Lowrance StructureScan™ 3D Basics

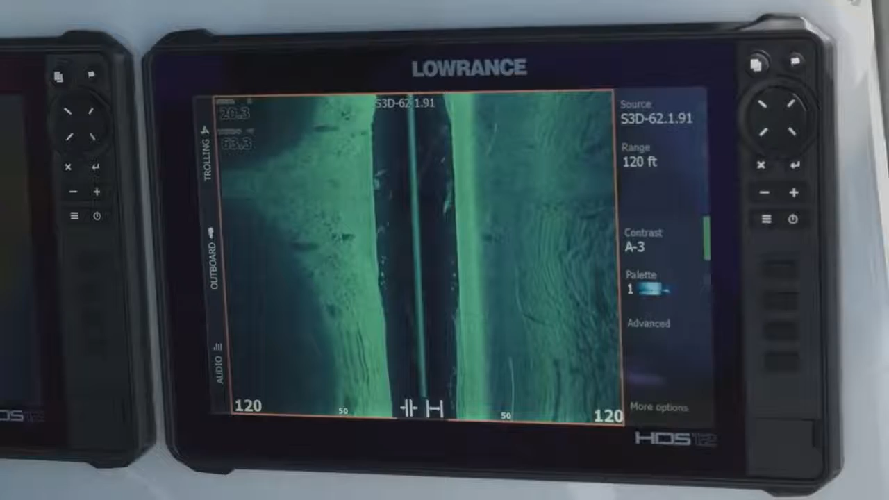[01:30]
And here we are, we're looking at Structure Scan 3D. You can see whenever you've got the module up, it says S3D on the top of your screen so that you know you're using your source of your Structure Scan 3D module.
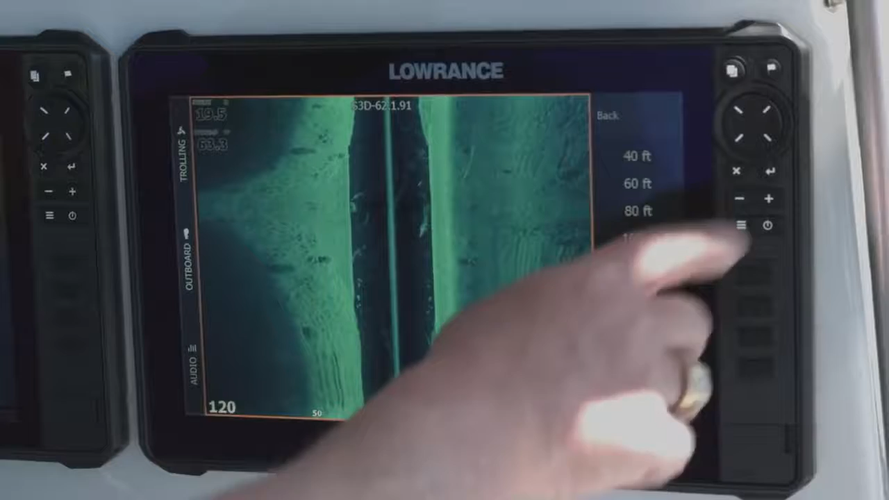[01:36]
The range right now is set on 120 feet, but we could like kick it all the way out to 600 feet.
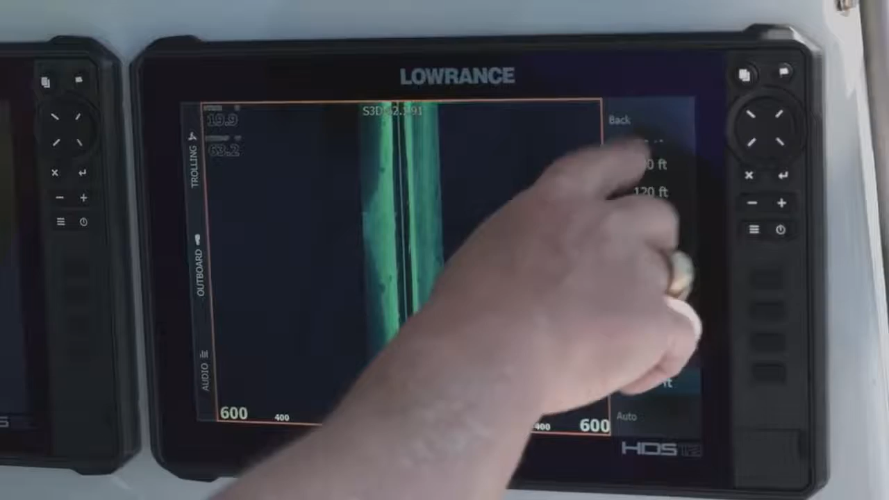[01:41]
Again, it's going to fill up a lot of screen. The thing is, is the further you range it out, the longer it takes those pings to get back.
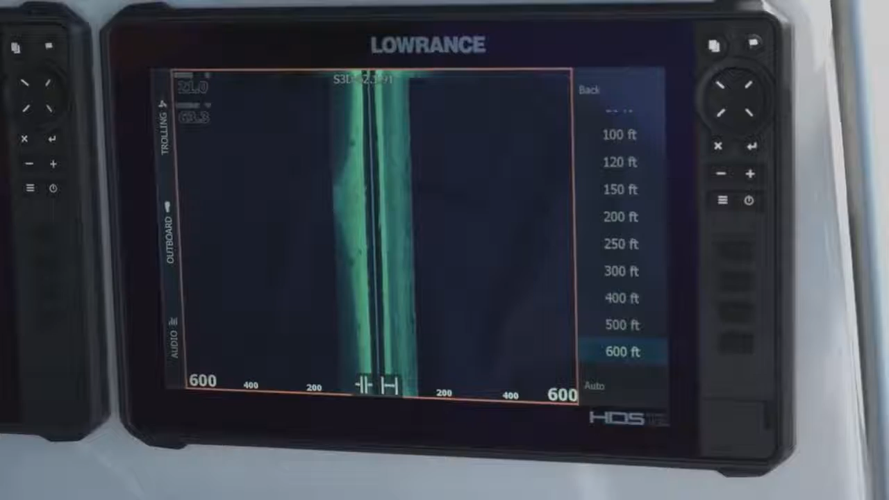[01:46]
So sometimes that will affect your scroll speed. So again, I always like to use it just in whatever range that's best for what I'm trying to do.
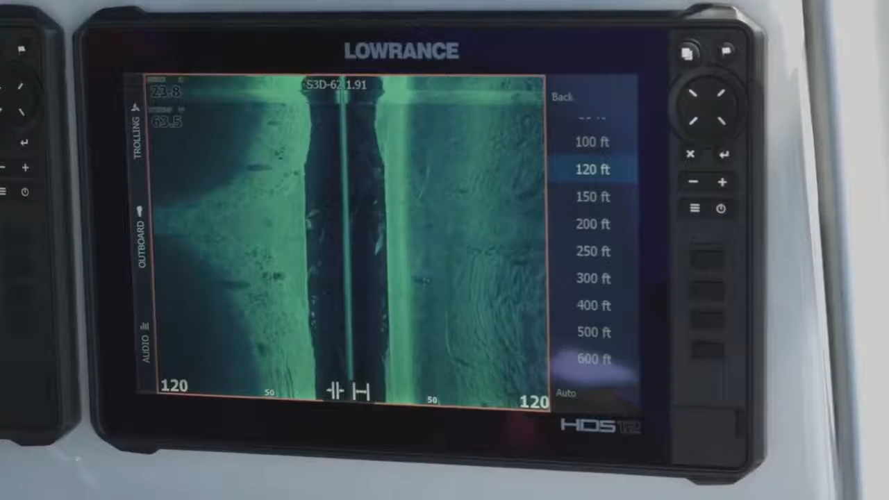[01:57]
So we're in 120 foot range here. You can see the clarity that we're getting out there. We get really great clarity on this. And again, we talk about color palettes and stuff. People always ask what's the best color palette to use. It's going to be a personal preference on that.
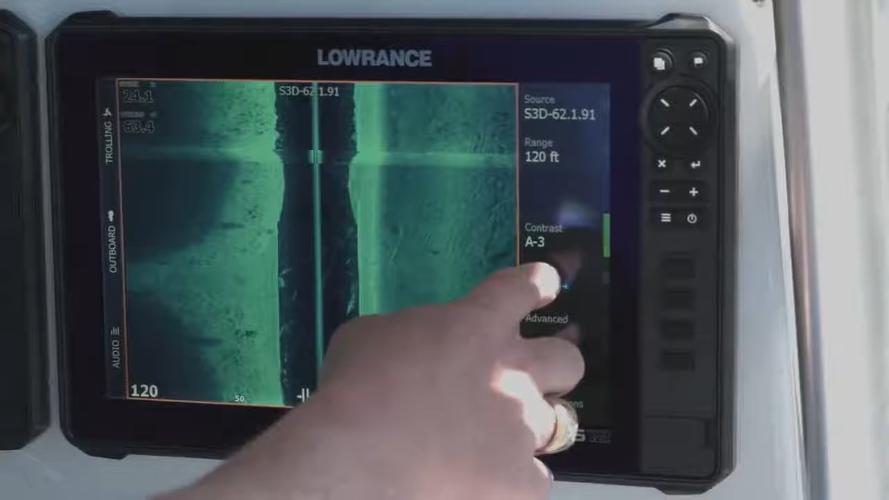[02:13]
So we go into the palette, like here's what it looks like with the number two palette. Again, it's a really great daylight viewable palette. And for most people, that's what they need to figure out, which one looks best for them in the daylight.
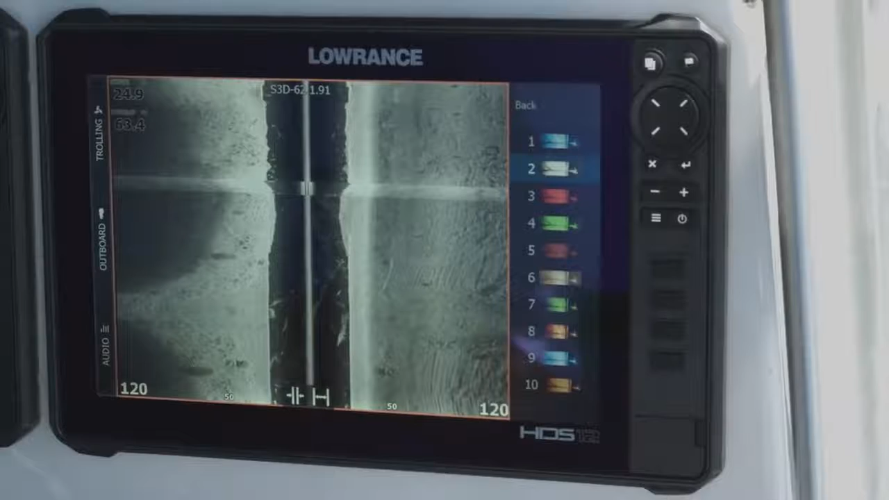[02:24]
Because what looks good to my eyes in the daylight may not look good to your eyes in the daylight. So a lot of times I just really like this number one palette, so I use it most of the time. And we'll talk about the contrast. So contrast, think of that as energy or power that you're putting into the water. So the more energy you put in the water, so if we turn it up,
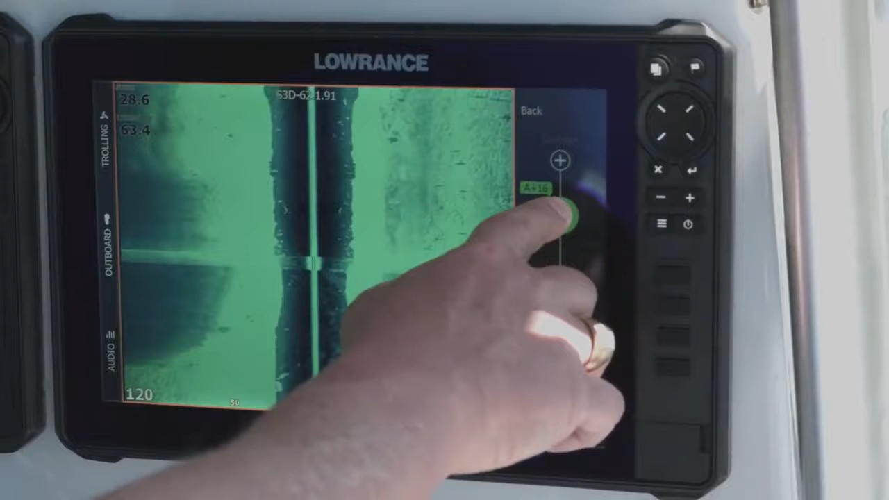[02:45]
you can see it really quickly and easily blows out, and if you turn it down, it gets a little bit darker.
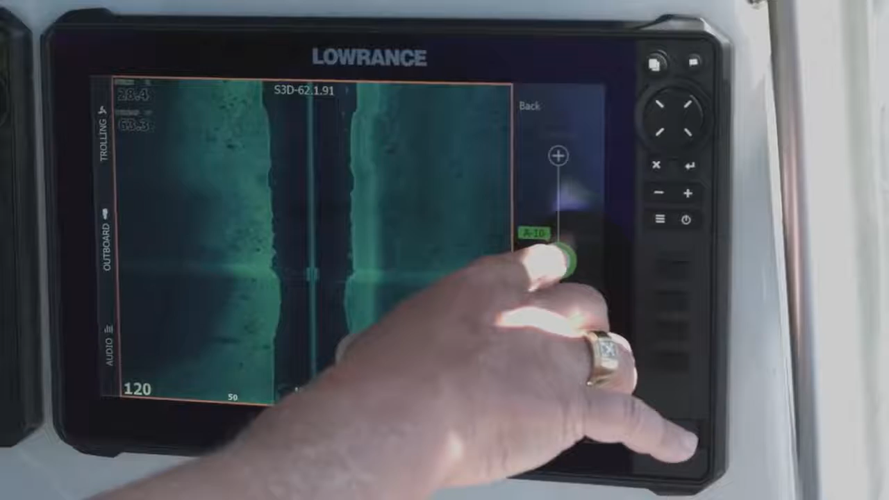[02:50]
And for some people, it's a little bit easier to see.
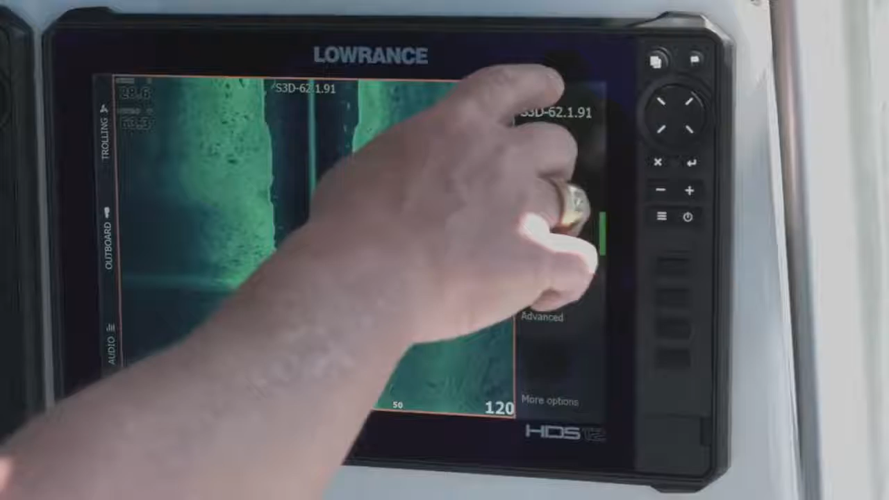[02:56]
Now usually when I'm using it, especially in the range we're in, we're in 28 feet of water.
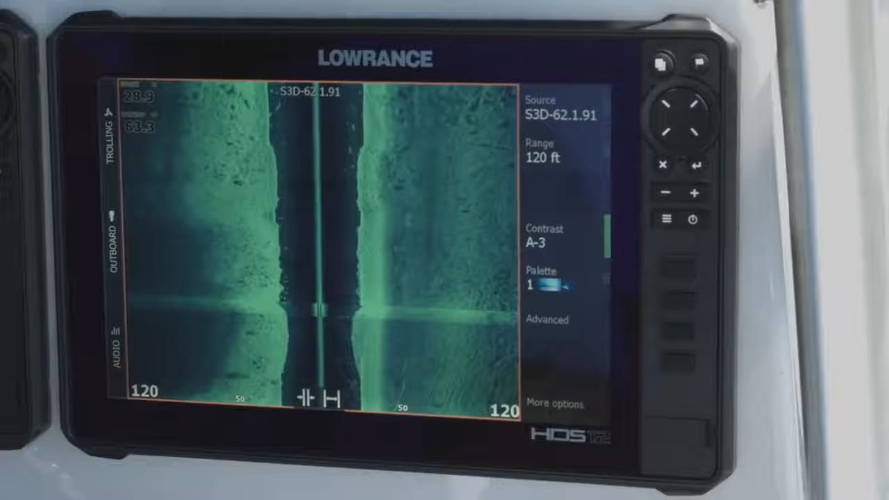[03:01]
So I usually, I still leave it in auto, but I just back it down a little bit so it's not putting quite as much power into the water.
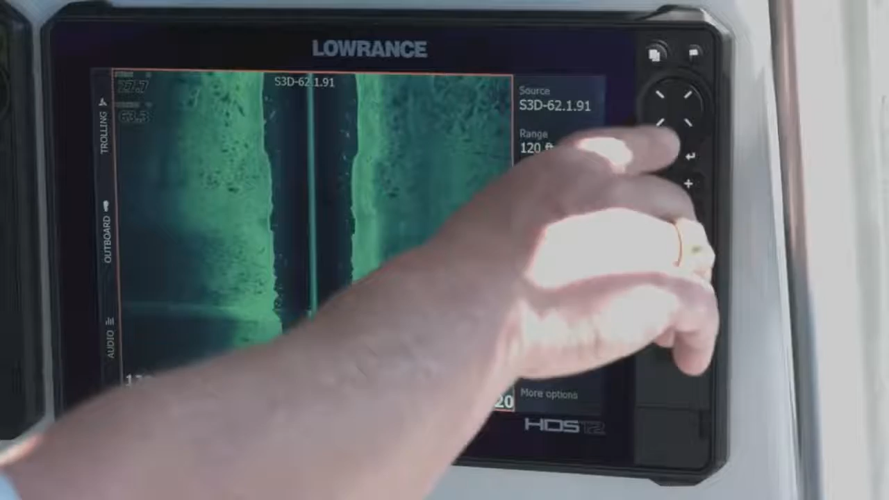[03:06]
The other thing with the StructureScan 3D module is you also have the downscan imaging.
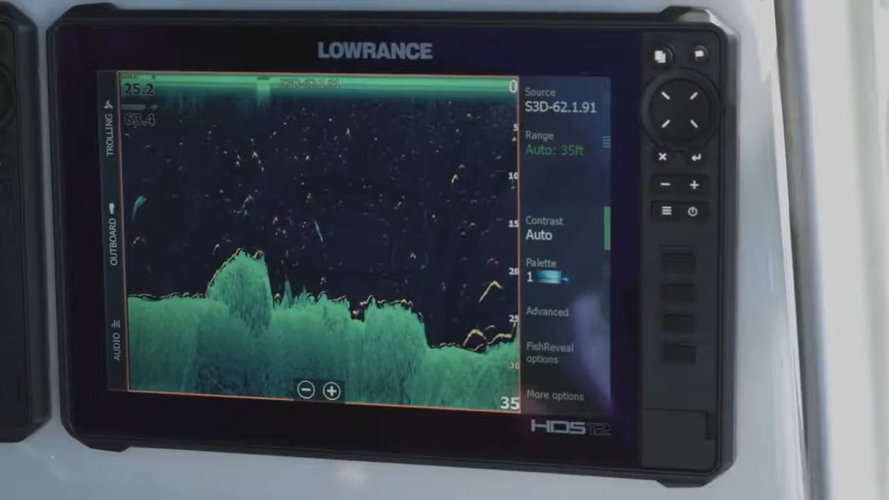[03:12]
So as you can see here, we're using fish reveal. Now some people may ask, what's this line on the bottom here?
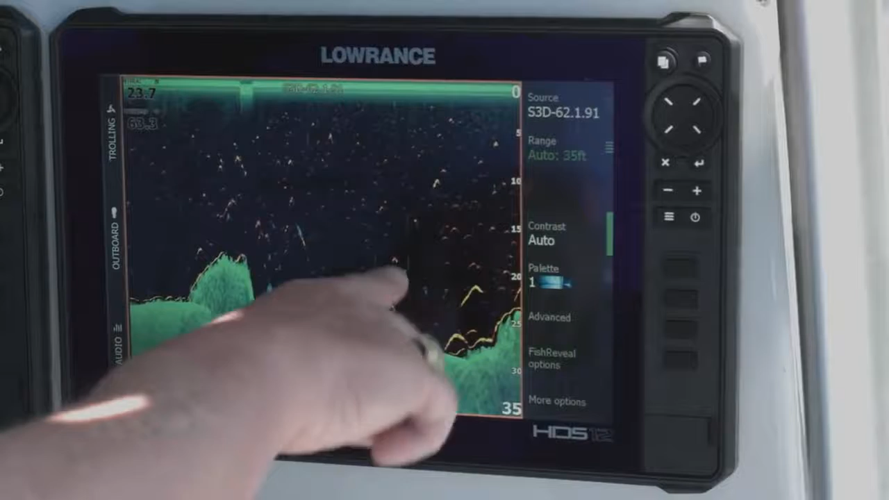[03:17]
Well, with my fish reveal, my 2D transducer and my StructureScan 3D transducer, they're sitting a little bit differently in height. So that's why sometimes I'll get this line along the bottom because my 2D transducer is reading this as the bottom, and my StructureScan 3D transducer is reading it just a little bit deeper because it sits up a little bit higher. But again, we're using fish reveal here.
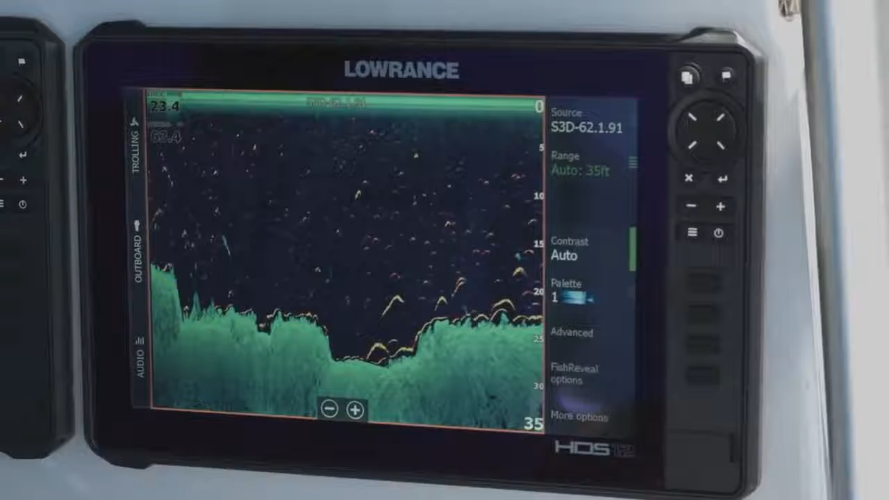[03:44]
The contrast works the same with the downscan as it does with the side scan. And then you can turn your, you can change your sensitivity on your fish reveal options.
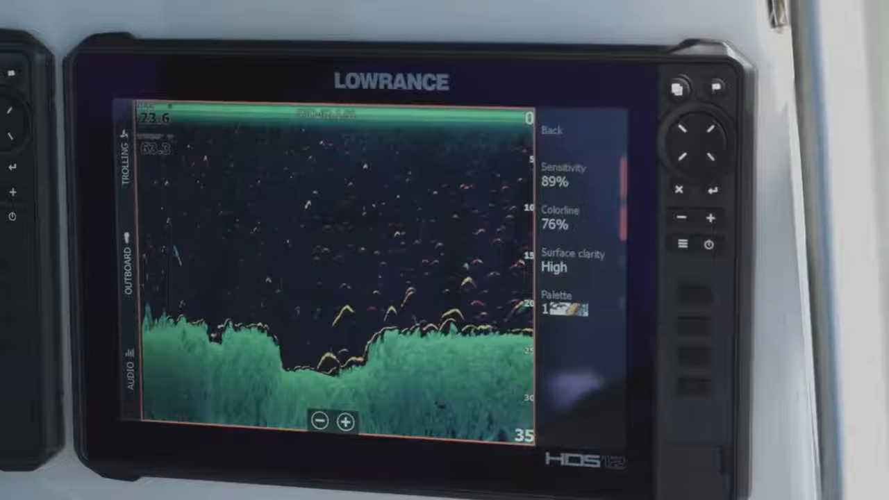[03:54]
Changing your sensitivity obviously puts more power in the water and things like that.
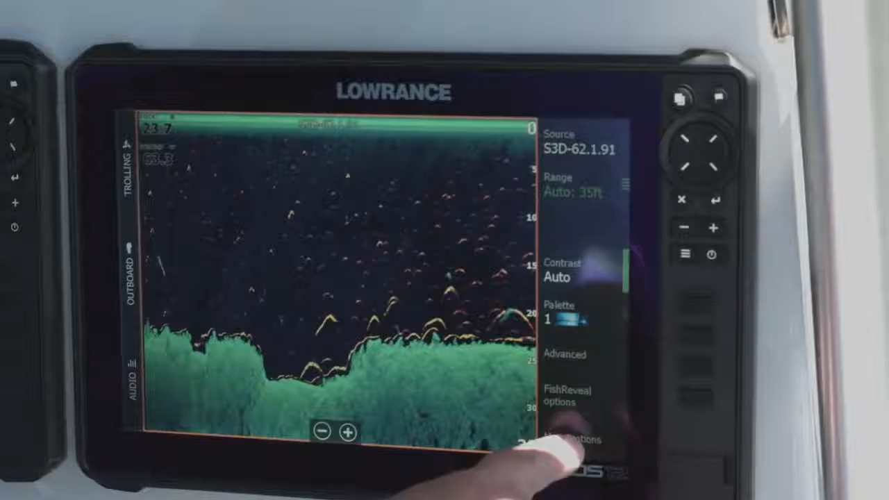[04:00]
The other thing you can do is you can go to more options and here's where you can turn fish reveal off if you decide you don't want to use it. So, now the one thing that the StructureScan 3D transducer can do.